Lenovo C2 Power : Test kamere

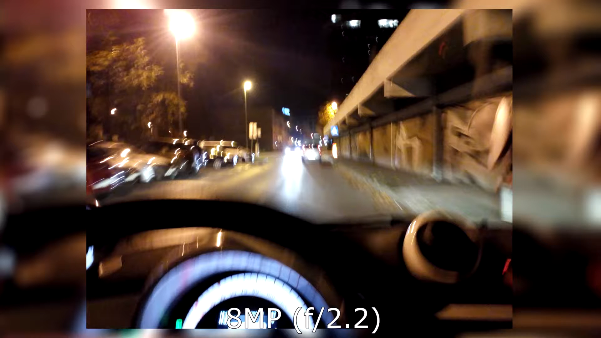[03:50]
Kvaliteta fotografija, vidi se, dakle, treba ukinuti više puta, treba biti dobro stabiliziran, ne uspijeva autofokusirat. Ajmo vidjeti ovdje, ista stvar, dakle ovo je sa ukinutom bljeskalicom, ovo je bez bljeskalice.
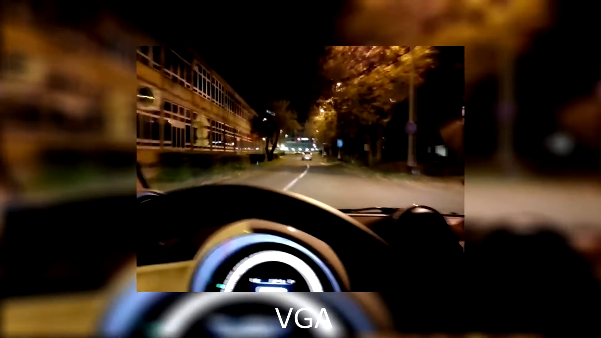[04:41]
ali ono, dosta niska rezolucija, ima šuma, stabilizacija već baš nije nekako idealna. Mislim, upotrebljiv je video, kažem, za nekakvu osnovnu namjenu bit će ok, ali nemojte očekivati čuda.